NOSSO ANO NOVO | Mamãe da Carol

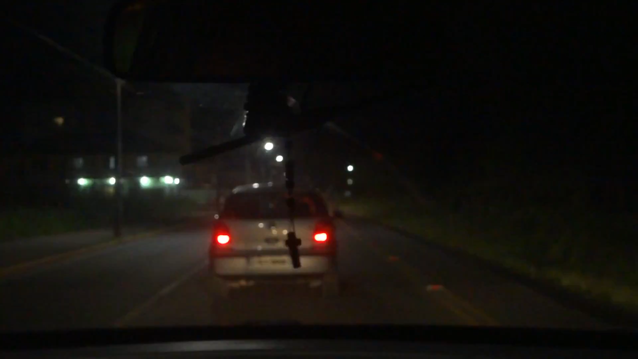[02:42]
São 11 horas e já tem fila aqui, gente. Não chegamos nem na entrada do Barco Príncipe e já tem fila. A fila está no Moinho dos Ventos. Não chegamos, não passamos nem pelo loteamento Moinho dos Ventos 2 e nem o Mar Azul, né?